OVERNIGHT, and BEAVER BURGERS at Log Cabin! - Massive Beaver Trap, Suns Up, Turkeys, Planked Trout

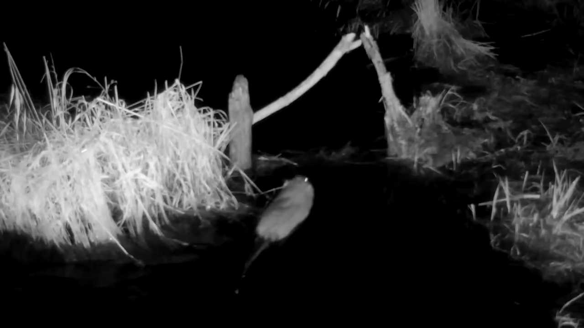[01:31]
and it's up pointing out a mistake I made neglected it's it's swimming over top of the trap a beaver will probably do the same thing
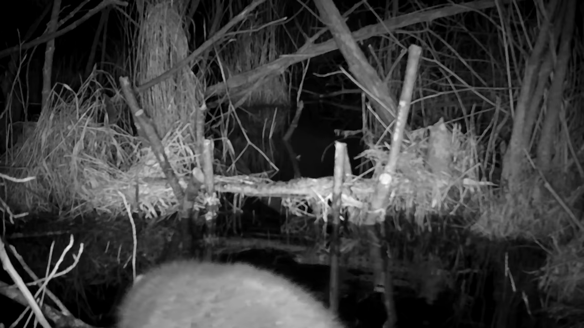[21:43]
I don't like to wait home to check we do have a nighttime activation but it looks like it's just a raccoon
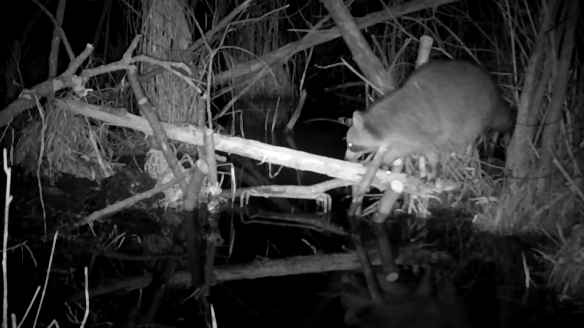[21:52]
making use of my land bridge I made it's walking literally over top of the dive stick okay well that's no good to me mr. raccoon this one I can't see oh it's another raccoon it's bizarre how many raccoon there are and I'm just randomly setting this up in the forest and it's raccoon after raccoon
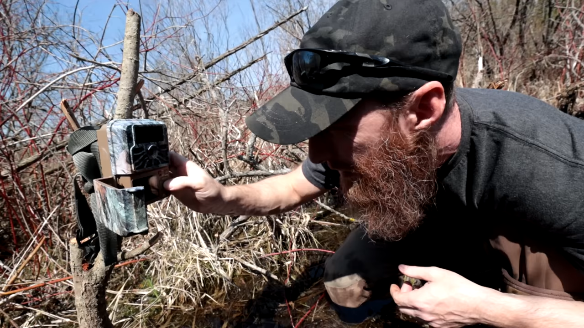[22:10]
there's the daytime one that's just me oh look at nice view of my butt my yeah there you go that's for the ladies I guess and the rest of it is just me singing up so freaking raccoon so the beaver didn't even come over here last last night so pull this card replace it with another one keep trying this is gonna be he's gonna be tough beaver
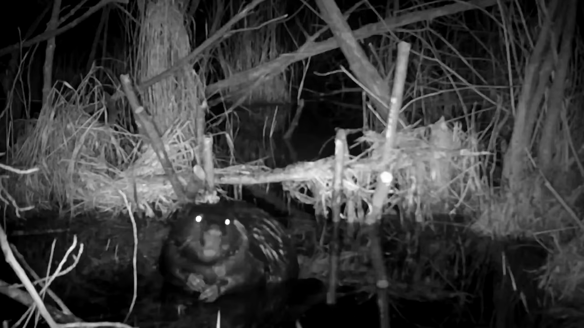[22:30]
I can tell already well I'm always sure that when I get to a computer laptop or desktop computer that I have a bigger screen that I could really analyze exactly what's going on so initially I thought this beaver was pretty scared of the camera and on first approach it actually was if you saw the first video in the series at the log cabin
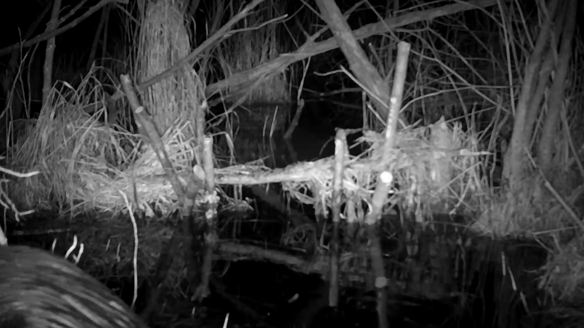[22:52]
you'll know that that beaver was startled and then I thought it came in from the left hand side of the frame here and entered so it looks like it actually left that time that direction but here it just reappears suddenly and you know I watched this and I was actually very surprised by what happened now I don't know if you can tell but that beaver looks like it went underneath the trap and having set this trap I know it's